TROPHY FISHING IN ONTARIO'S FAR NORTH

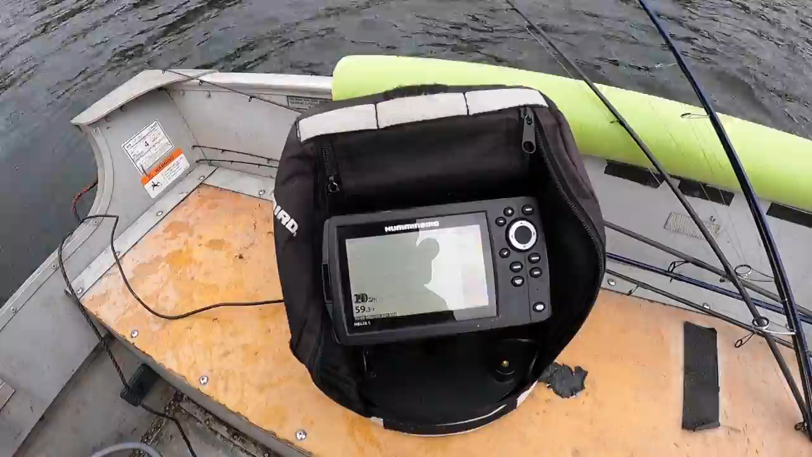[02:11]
59.3. Wow. Not bad. How's that for a good guess? Not your first rodeo. No.